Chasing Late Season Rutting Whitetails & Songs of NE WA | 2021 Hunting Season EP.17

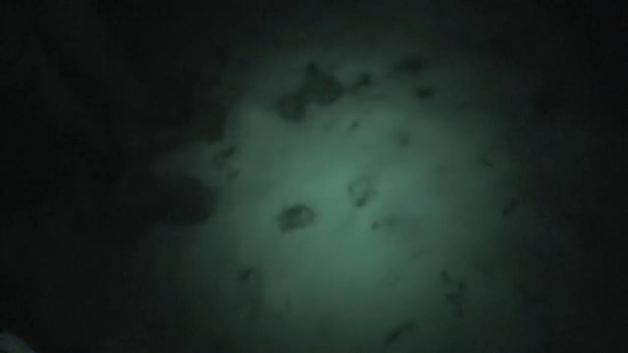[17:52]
Well it's November 14th and yesterday was pretty uneventful so we drove to a different spot yesterday night
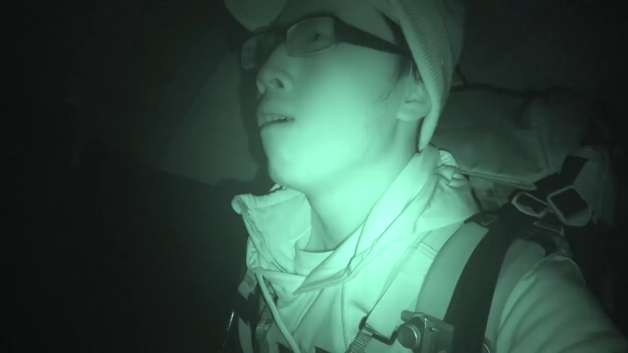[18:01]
started hiking this morning cut tracks off a very fresh deer track it's a lone deer so hoping that it's a buck that's just roaming around but we probably missed this deer maybe a couple minutes so we're just gonna sit here until shooting light and then go give